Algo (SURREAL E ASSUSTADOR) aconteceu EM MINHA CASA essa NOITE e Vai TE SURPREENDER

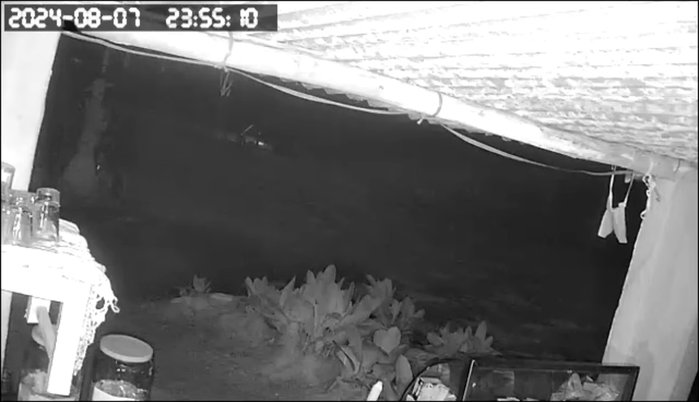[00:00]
Salve galera, no vídeo de hoje aconteceu uma coisa muito estranha na noite passada, no qual eu tenho muito que dividir com vocês. O vídeo captado por uma das minhas câmeras mostra uma pessoa praticamente indebilitada, talvez uma senhora ou algo do tipo, que tenta se aproximar, mexendo em alguma das minhas coisas. Eu não sei se ela é uma ladrona ou um ladrão, eu não sei se ela quer realmente alguma coisa, eu realmente não sei. A única coisa que aconteceu é que eu ouvi barulhos.